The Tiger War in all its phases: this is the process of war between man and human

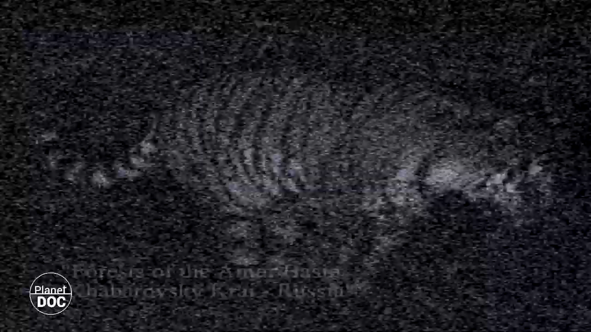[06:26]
Under the protective cover of night, a risky encounter takes place in the depths of the forest.
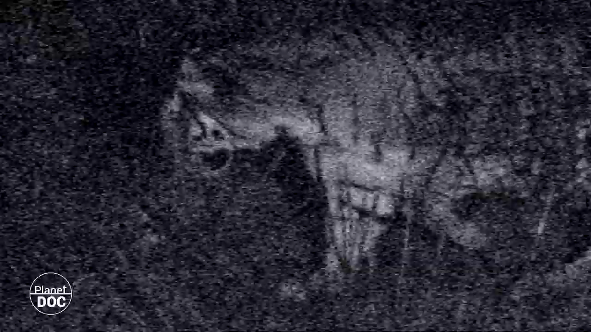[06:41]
The infrared camera reveals the approach between a female tiger and a male,
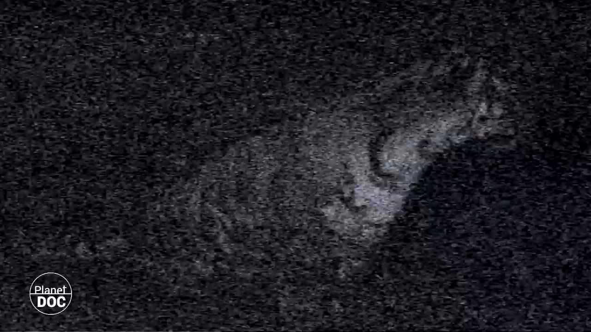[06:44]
a promising encounter in a region where there are almost no tigers left,
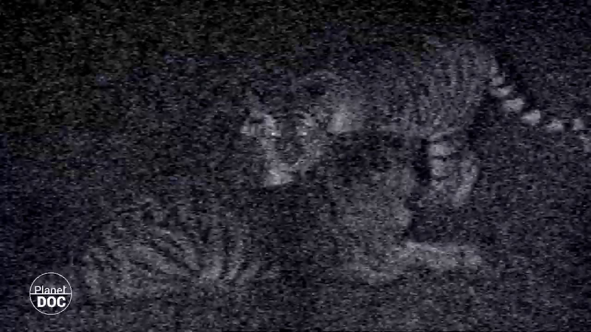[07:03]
And so the first moments of the encounter are marked by tension. Fortunately, the tigress is receptive, and the male seems to accept her in his territory. With numbers in clear decline, each one of these encounters could be the key to perpetuating the species in this, the most northerly region of the Siberian tigers. Even so, the female will play hard to get, forcing the male to undergo a test of patience and submission.